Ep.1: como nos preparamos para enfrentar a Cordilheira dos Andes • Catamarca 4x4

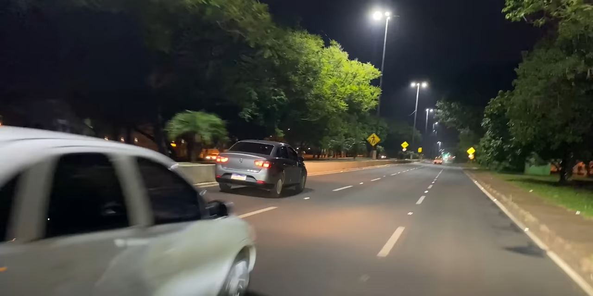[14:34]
Finalmente, já perto das 22 horas, chegamos em Foz do Iguaçu.
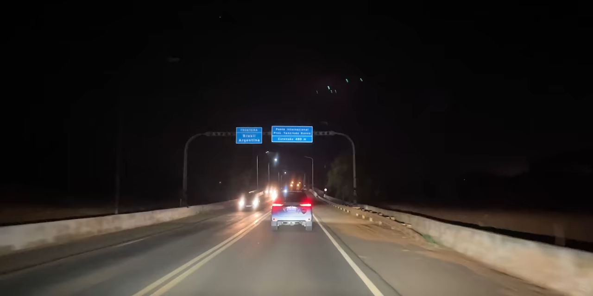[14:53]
Fronteira Brasil-Agentino. Estou emocionado. Nós também estamos com o Tony e o Sérgio, que ainda não atravessaram a fronteira com o próprio carro.